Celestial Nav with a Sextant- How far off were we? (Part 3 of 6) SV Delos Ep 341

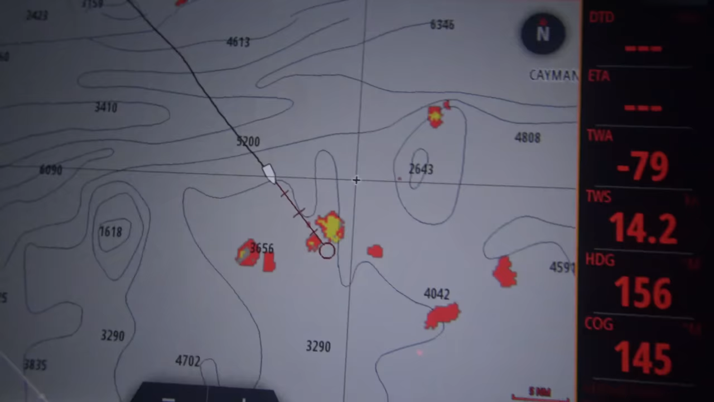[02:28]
There's a line of squalls in front of us, but they are just sort of moving across us.